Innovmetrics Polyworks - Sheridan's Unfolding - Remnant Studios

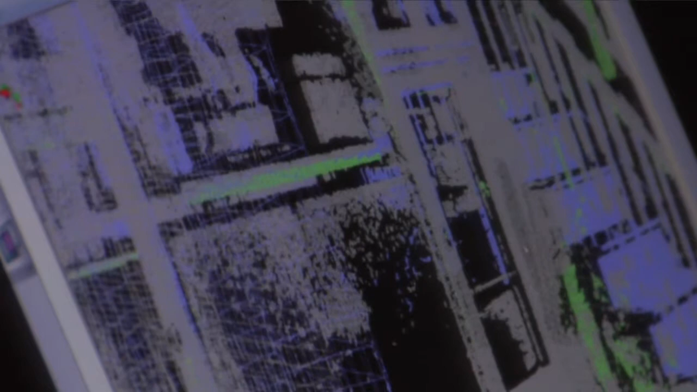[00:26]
Point clouds are coming from scanners of any sort, long range or short range.